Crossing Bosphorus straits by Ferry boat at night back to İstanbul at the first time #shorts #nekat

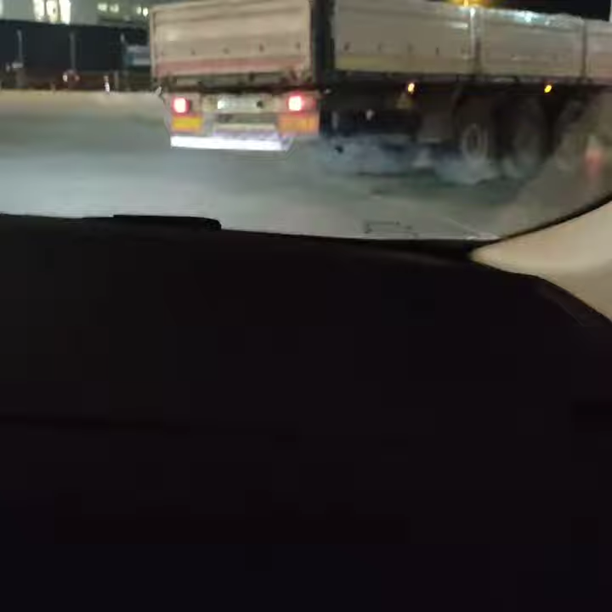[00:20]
Mungkin ini masuk aja nih kayak truk aja masuk ya. Bandel-bandel ya. Jelas salah. Kita yang mana? Ya? Ini ikut ini kan. Yang ini kan. Sama ya. Si truk gandeng. Truk apa ini?